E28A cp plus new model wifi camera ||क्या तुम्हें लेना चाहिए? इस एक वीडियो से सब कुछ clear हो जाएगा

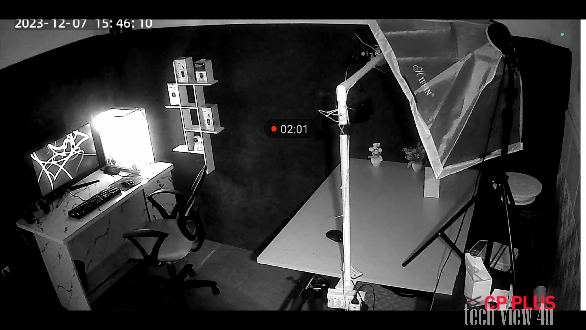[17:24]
तो देखें यहां पर मैंने सभी लाइटे बंद कर दी है और आपको यहां पर समझ में आ रहा होगा कि night vision में किस तरीके से आपको quality देखने को मिलेगी night vision में कितना coverage आपको मिलेगा इस तरीके से कोई person अगर आपके सामने आता है तो वो कितना visible रहने वाला है यहां पर मेरे पीछे PC